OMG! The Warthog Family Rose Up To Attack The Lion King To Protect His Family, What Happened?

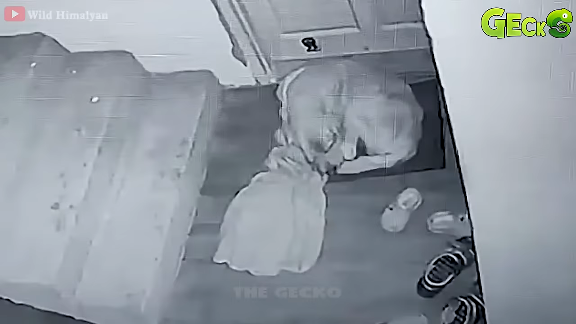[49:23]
The dog slept soundly, not aware of the danger.
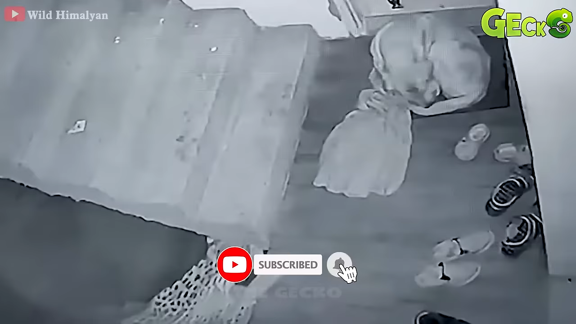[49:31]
The leopard slowly approaches its sleeping prey.
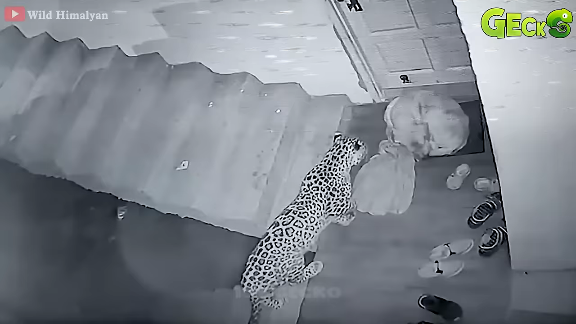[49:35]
Only when attacked by a leopard does the dog wake up. The dog screams in pain and despair. Although he struggled, he's still controlled by the leopard.
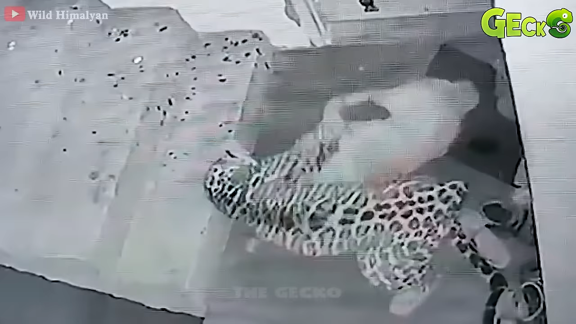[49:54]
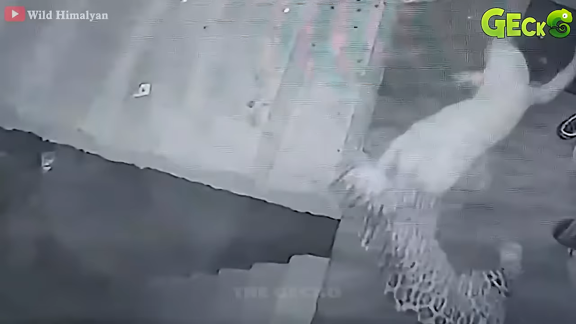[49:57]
The dog was taken away by the leopard. The leopard lurks in the dark for an unknown time.
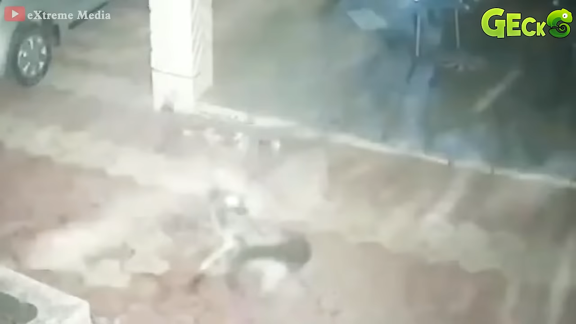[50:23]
Even though it was a gate away, the movement outside told the dog that there was danger.
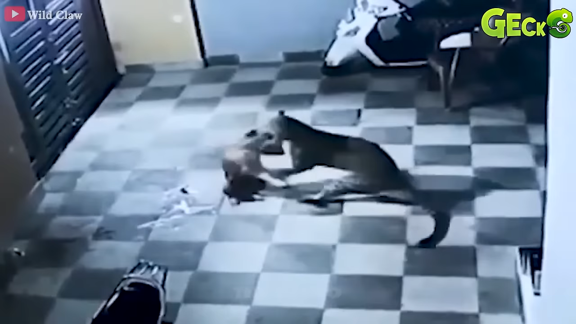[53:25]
The dog's barking alarmed the people in the house, and the leopard ran away.
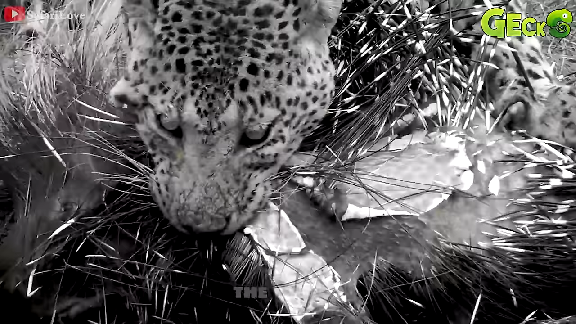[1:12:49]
One of the rare times the leopard hunts a furry porcupine spider. In order to hunt this porcupine spider, the leopard was equally injured.